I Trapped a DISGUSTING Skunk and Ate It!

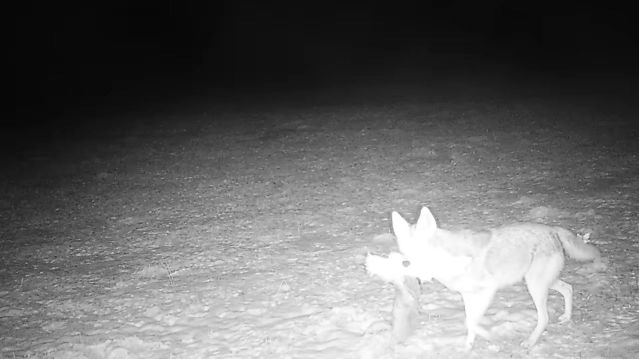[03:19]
However, also on my trail camera, I got this video right here. Yes, that's a coyote, and yes, I believe that's a house cat in its mouth. Now, that trail camera picture came from here, the new farm.